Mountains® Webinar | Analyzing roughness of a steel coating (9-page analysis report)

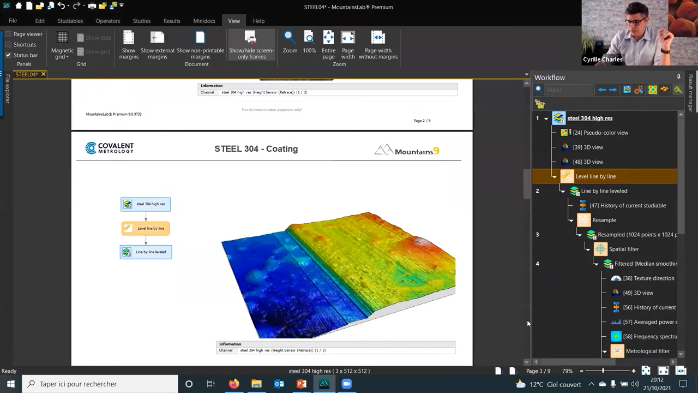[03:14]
that on the next page I can see that the result is quite nice
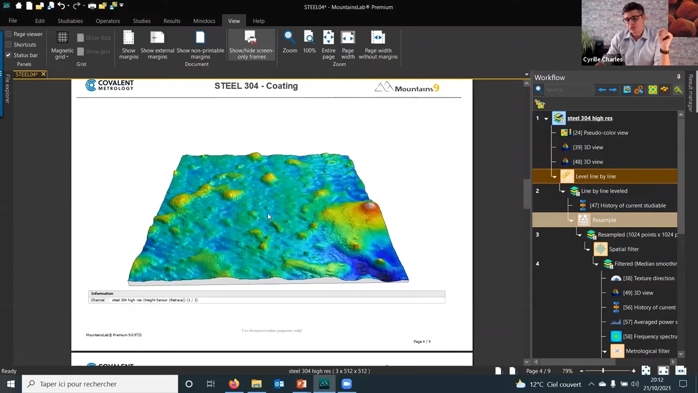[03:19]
I do have surface still with the same color but this time
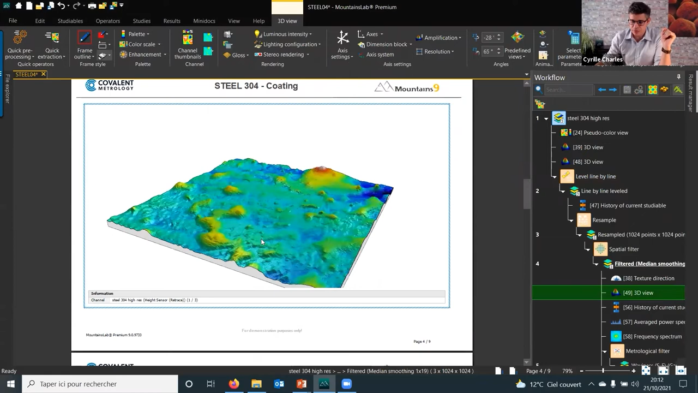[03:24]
without any lines due to the scanning without any steps